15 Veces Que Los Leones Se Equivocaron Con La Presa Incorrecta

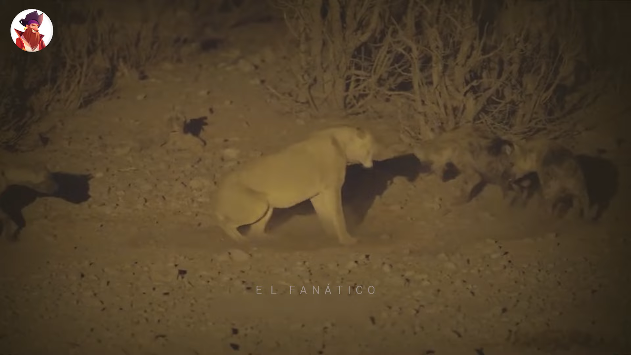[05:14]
Al final llega una hiena de otro clan, así que la ahuyentan, pero cuando aparecen los elefantes,